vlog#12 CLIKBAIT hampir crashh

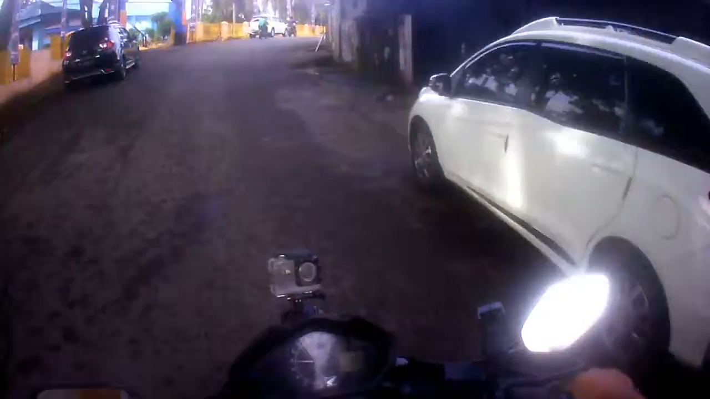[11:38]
Astagfirullah. Oh, ini lembaga penyiaran publik RRI Palembang, sini tempatnya.